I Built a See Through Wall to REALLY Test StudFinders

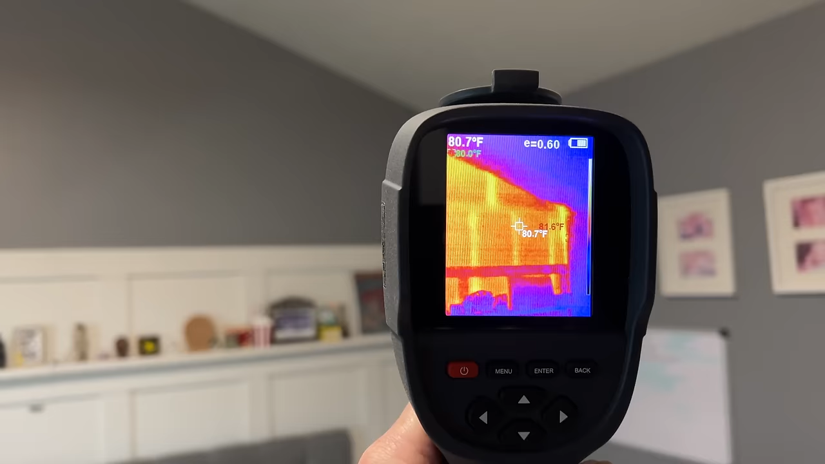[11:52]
On screen: spot 80.7°F
So here's a perfect example of exactly that. I can see that there are vertical studs going up. There's a top plate. And then there's this triangle structure that's holding up the roof area.
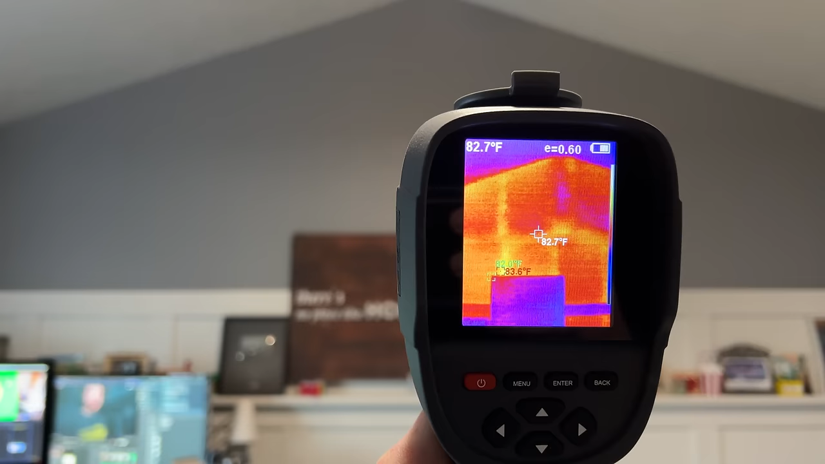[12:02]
On screen: spot 82.7°F
And that actually has a totally different pattern of where the studs are located. So at a quick glance, this thermal scanner shows me that those studs are a little bit colder, just by a couple of degrees, but enough that it shows up on here.